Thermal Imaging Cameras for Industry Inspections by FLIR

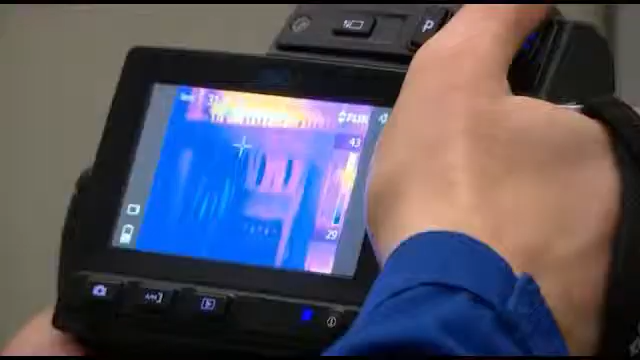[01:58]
Thermal inspections While thermal imaging is a non-contact diagnostic method,
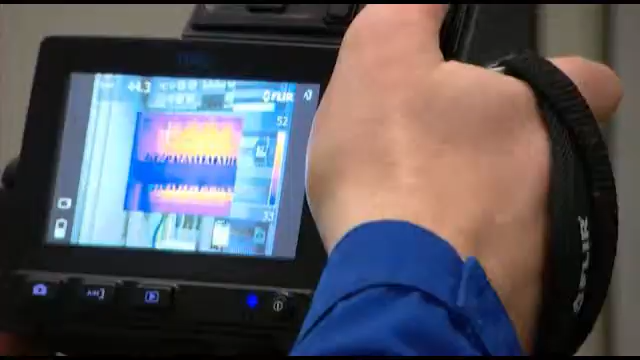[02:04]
a thermographer can quickly scan a particular piece of equipment from a safe distance, leave the hazardous area,
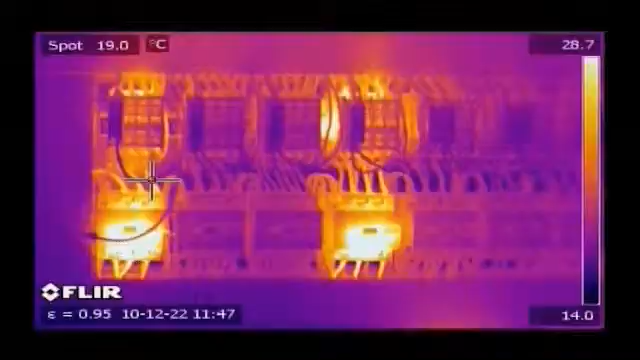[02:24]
On screen: spot 19.0°C
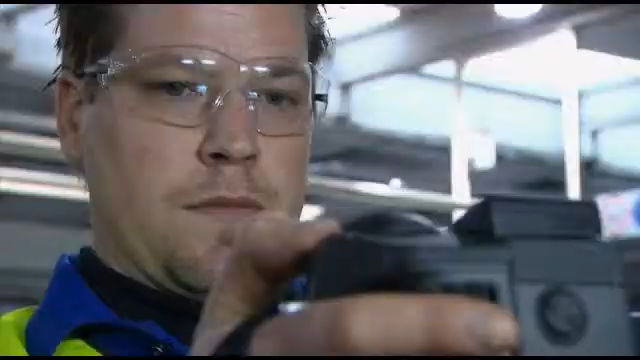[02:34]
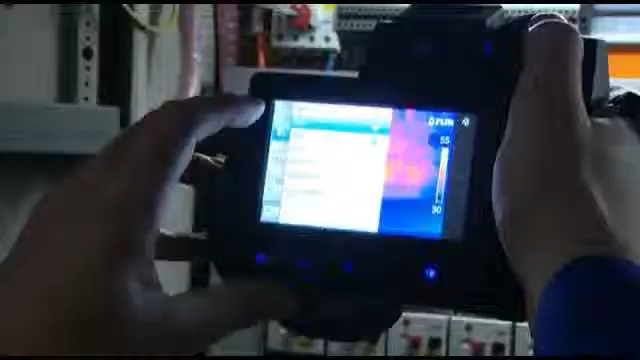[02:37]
They contain all the necessary features to make well-informed decisions.
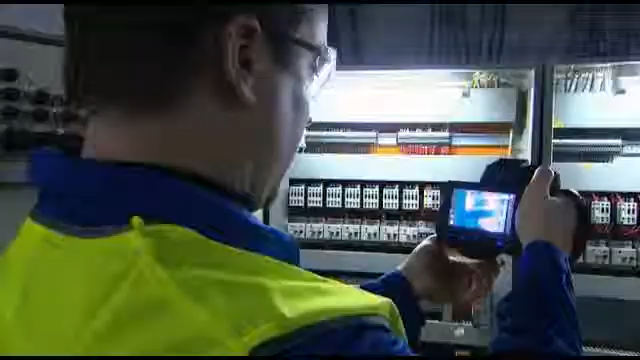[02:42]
Useful features include a touch screen.
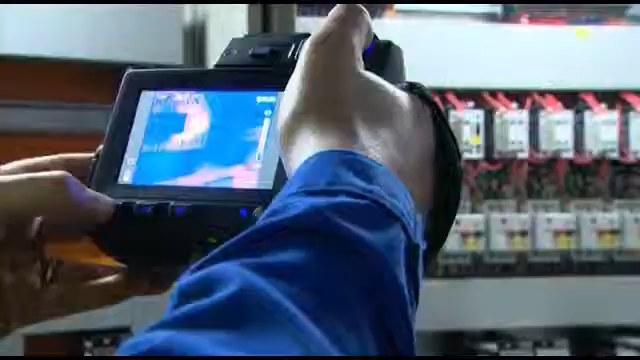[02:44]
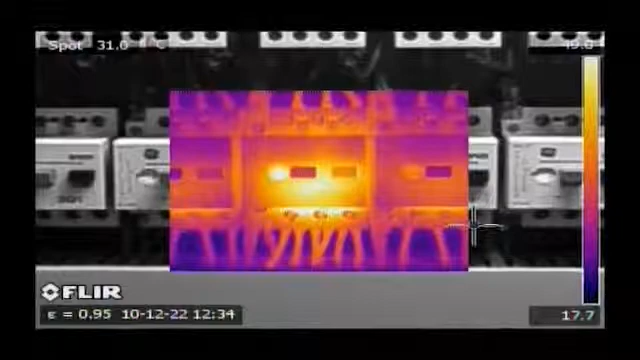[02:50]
Scalable picture-in-picture, which makes it easy to locate areas of interest.
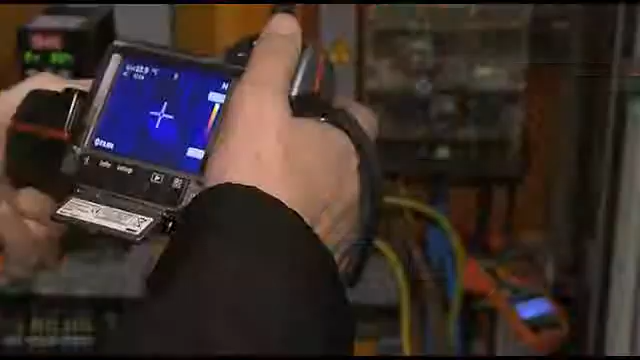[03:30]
the data acquired by an X-Tech clamp meter into the thermal imaging camera.
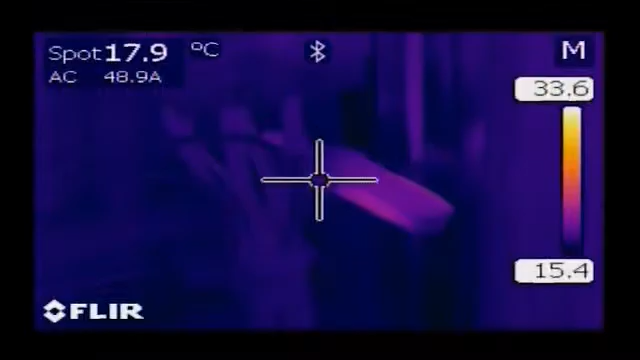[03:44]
On screen: spot 17.9°C
The ability to save both a thermal and
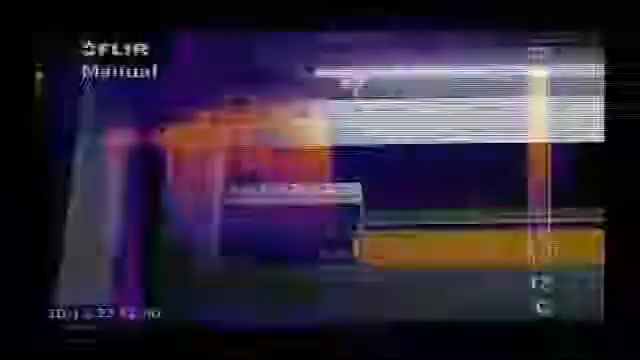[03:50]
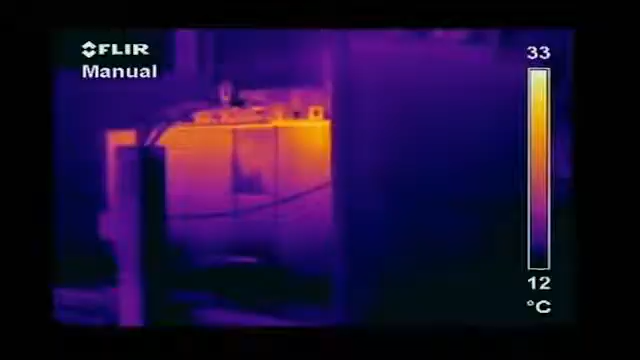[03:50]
On screen: scale top 33°C, scale bottom 12°C
Also, distribution transformers benefit from the use of thermal imaging.
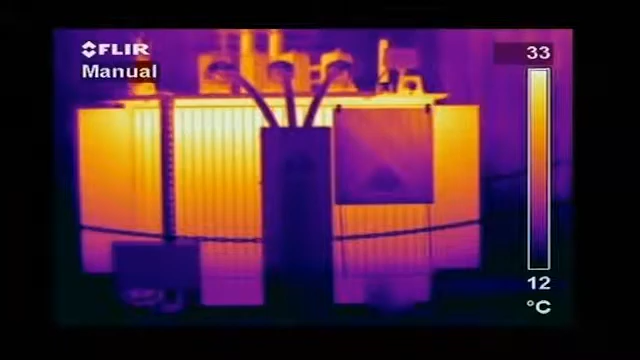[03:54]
On screen: scale top 33°C, scale bottom 12°C
Examples of failures in low- and middle-voltage equipment are high-resistance connections,
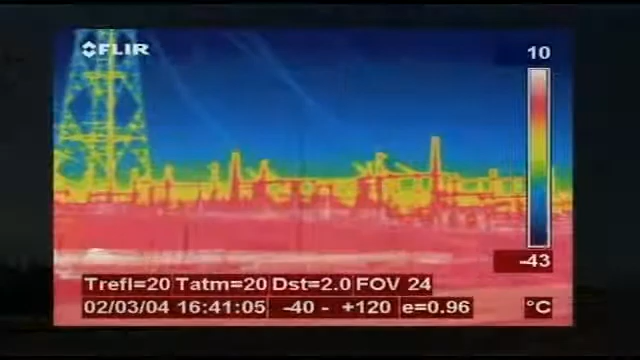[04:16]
On screen: scale top 10°C, scale bottom -43°C
As electrical connections become loose, there's a resistance to current that can cause an increase in temperature.
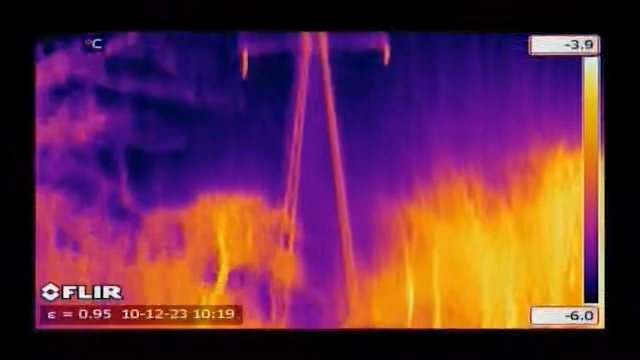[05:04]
Other high-voltage installations that are checked with a thermal imaging camera include circuit breakers and switches.
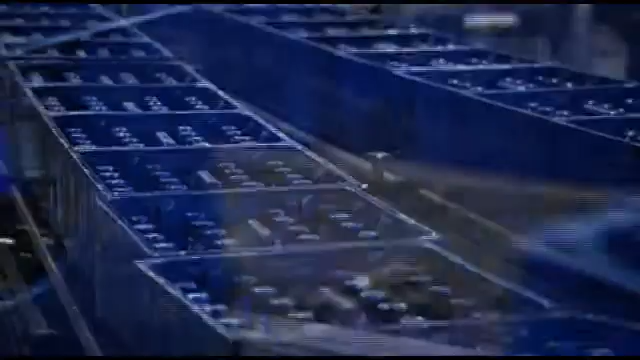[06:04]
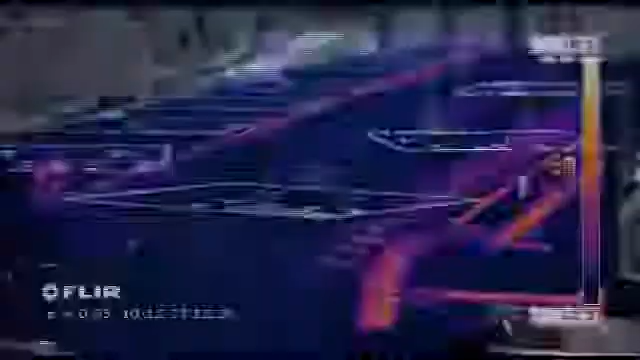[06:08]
Conveyor belts are another example of moving parts.
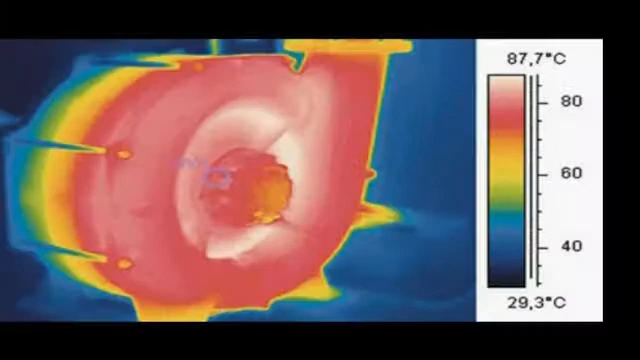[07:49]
On screen: scale top 87.7°C, scale bottom 29.3°C
overloaded pumps overheated motor axles hot bearings
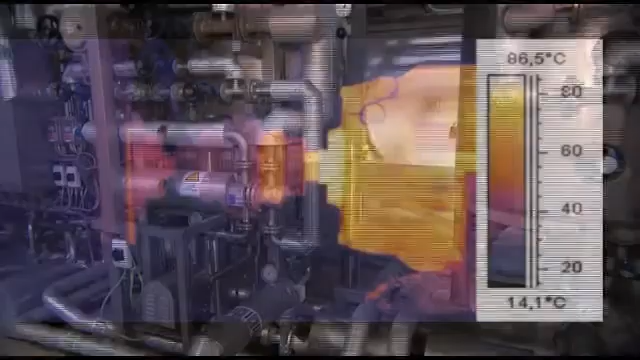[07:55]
On screen: scale top 86.5°C, scale bottom 14.1°C
thermal imaging also gives valuable information about the condition of pipe tube and valve
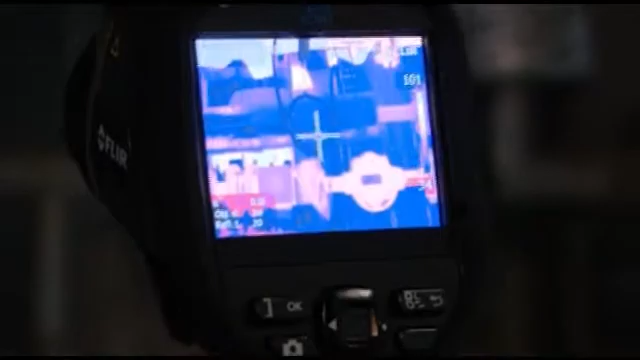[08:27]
thanks to analysis tools like spot meters line profiles areas isotherms and many more potential problem areas will
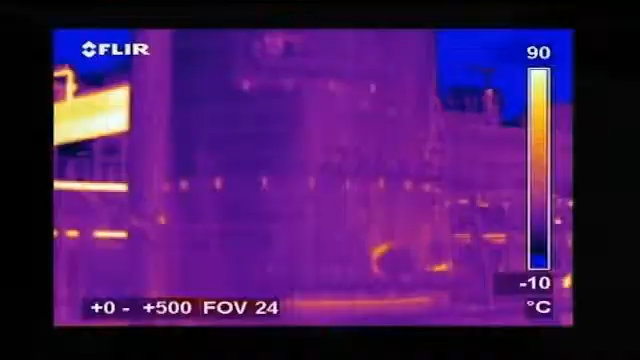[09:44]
On screen: scale top 90°C, scale bottom -10°C
imaging cameras are also widely used for inspecting cracker
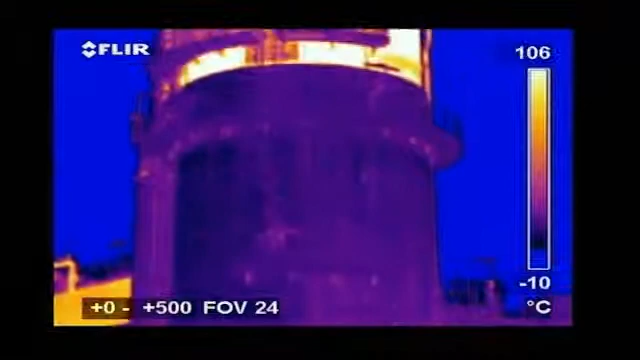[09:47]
On screen: scale top 106°C, scale bottom -10°C
installations many pipes and tubes in a cracker are insulated with heat
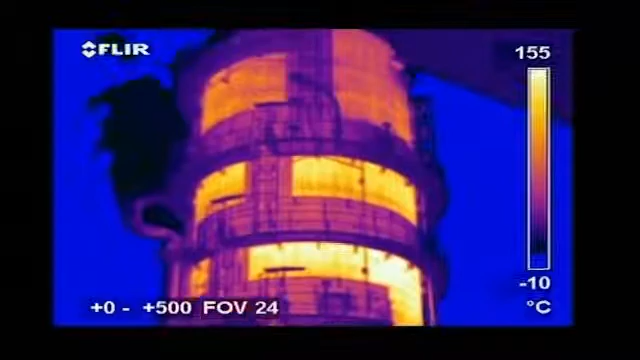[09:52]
On screen: scale top 155°C, scale bottom -10°C
resistant refractory stone thermal imaging can easily see if the insulation is still intact
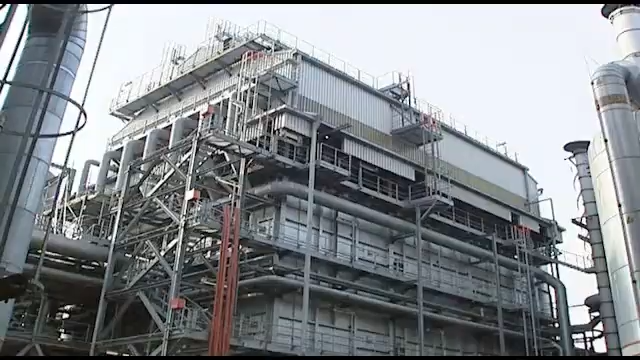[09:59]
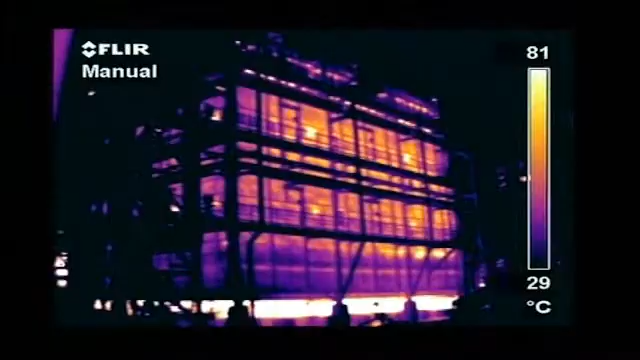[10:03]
On screen: scale top 81°C, scale bottom 29°C
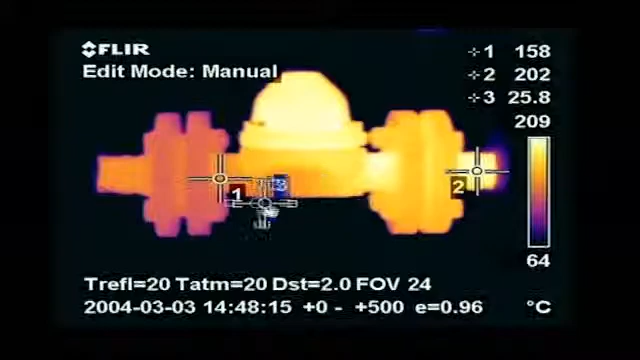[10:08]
On screen: scale top 209°C, scale bottom 64°C
steam traps are also subject to thermal inspections potential problems will clearly show
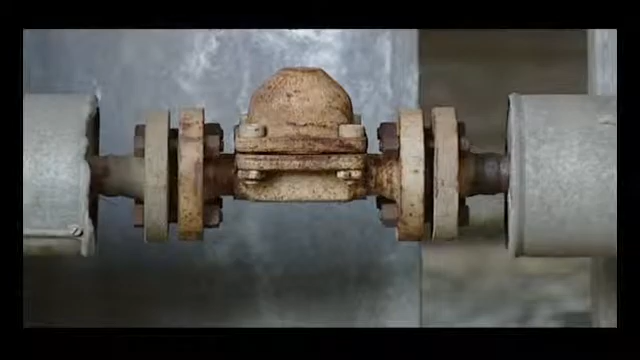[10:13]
up in the thermal image other examples are insulation breakdowns hot
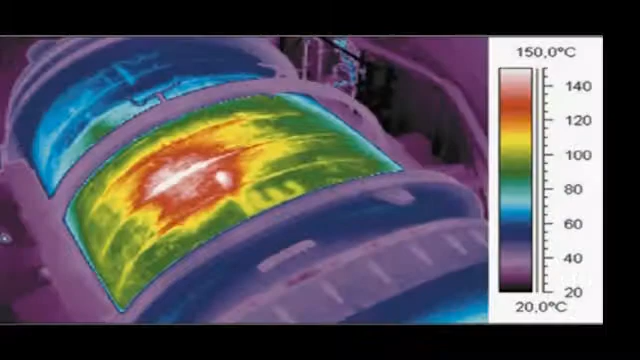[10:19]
On screen: scale top 150.0°C, scale bottom 20.0°C
spots in ovens refractory insulation defects damaged insulation and
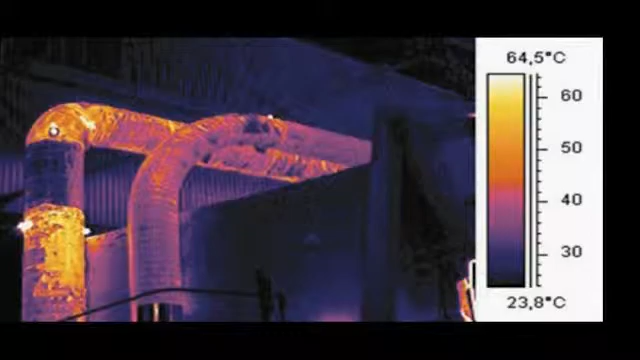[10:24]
On screen: scale top 64.5°C, scale bottom 23.8°C
breakdown of refractory on rotary cement